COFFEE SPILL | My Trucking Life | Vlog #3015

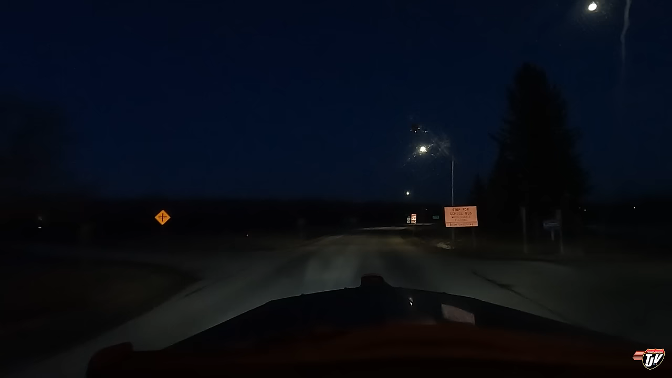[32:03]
I like this border crossing a lot better, actually. Fort Francis is so chaotic and, like, crapped. It's hard to get in there because it's so, everything is so close together. I wonder what's in here, you know? These containers probably came from across the world, over the Atlantic.
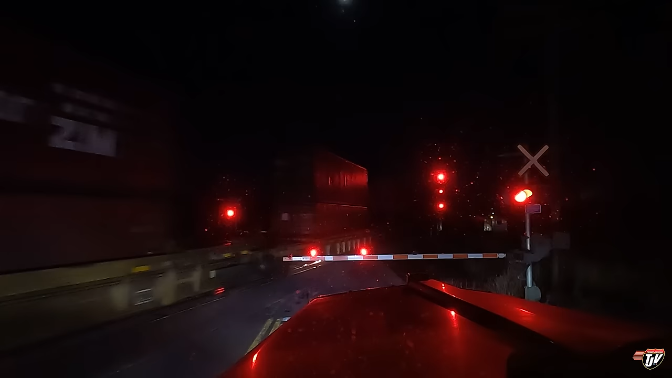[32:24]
They probably ended up at the port of Thunder Bay or the port of Montreal. And now they're headed inland to the prairies. I don't think they'd be going all the way to BC, because if they were going to BC, wouldn't they dock on our west coast port? Unless this would be cheaper to dock on the east coast and then send it by train across. That's a long way to go, though. I don't know, I'm not a train engine, I'm not a train guy. I'm a trucker. There they go.
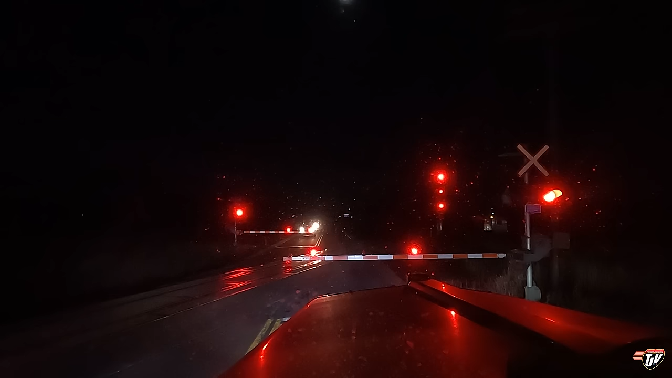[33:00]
You're supposed to wait until they get all the way up and the lights turn off. There we go.
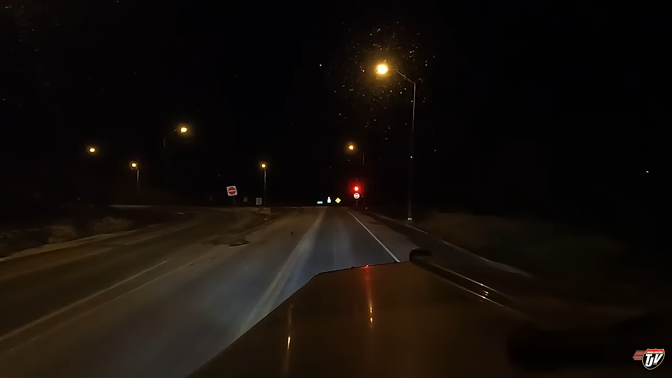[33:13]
I'm thinking of stopping at that rest area by that cliff. It's just around the corner here. Same place we stopped at on the way back from Quebec on the last day of our last trip. Thinking about it. Continue on this road for 12 kilometers.
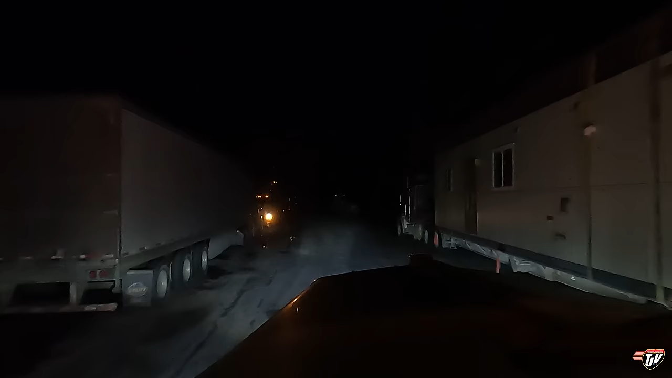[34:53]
Oh, no. I can park between him and that guy. Oh, lots of room right here. Perfect.
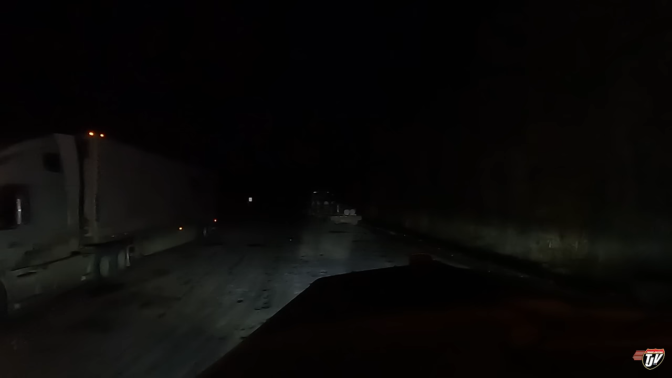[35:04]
Right here. And this spot will work just fine for me. Perfect.